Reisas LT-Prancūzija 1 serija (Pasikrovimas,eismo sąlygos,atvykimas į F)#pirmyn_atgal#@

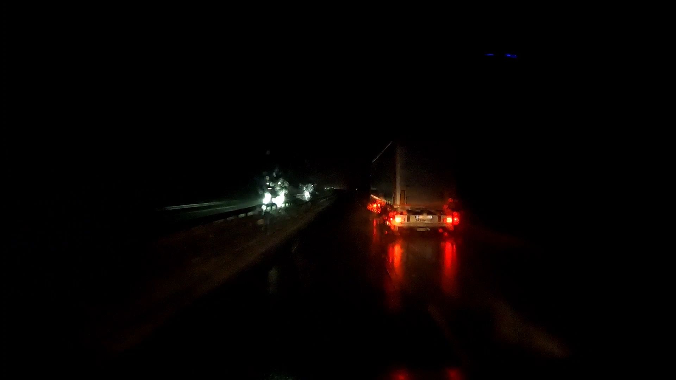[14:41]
pradėjo snigt, šlapiu tokiu drebę vienu. Kelia šlapės, jaučiasi biškiai sliduma.